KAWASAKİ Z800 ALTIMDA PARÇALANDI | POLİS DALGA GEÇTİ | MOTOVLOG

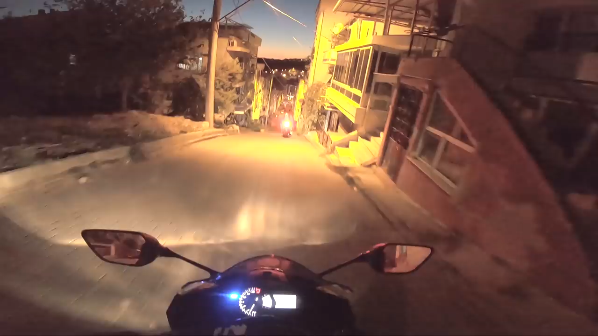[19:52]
Bu ne oğlum? Ne kadar dik lan bu yokuş? Roller coaster'da gibi hissediyorum. Neyse lan tamam abartmaya gerek yokmuş.
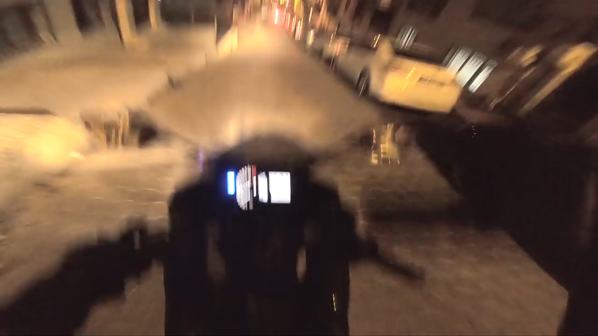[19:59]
İlk anda çok bir anda dikleşti ama o neydi öyle? Neyse arkadaşlar bıraktık işte Burak'ın motorunu.
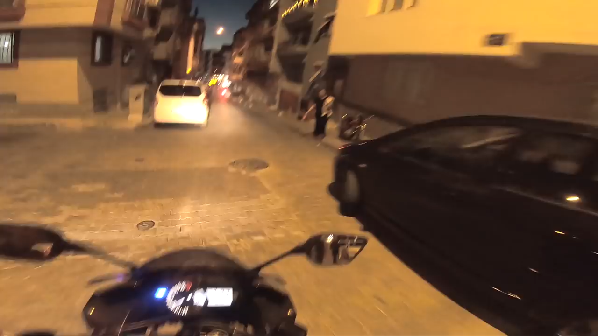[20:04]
Ne güzel Z800 testi yapacaktım. Elimde patladı motor. Çapını takip edeyim dedim. Çapın da bizi nereye getirdi? Bence sen bizi yanlış yerden getirdin.
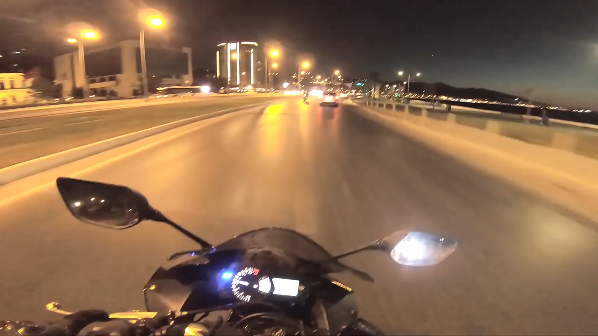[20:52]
R25 ne yapar arkadaşlar biliyorsunuz. Hemen şu anda bilenler yoruma R25'in ne yaptığını yazsın. R25 deler arkadaşlar. Adam taksiden kafasını çıkarıp çöpünü de şuraya attı. Mal anasını satayım.
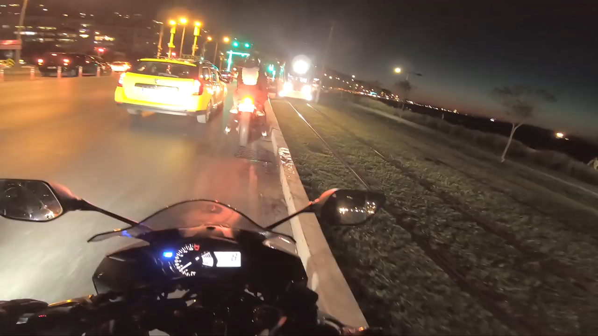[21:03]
Dingil ne yapıyorsun? Kanka bak, ben geçerken sen orayı bir kapattın sanki. Ama yine de geçerim. Binarar biraz gövdeli motor bir de ya. Çapın çok rahat aralara giremiyor şu an benim kadar.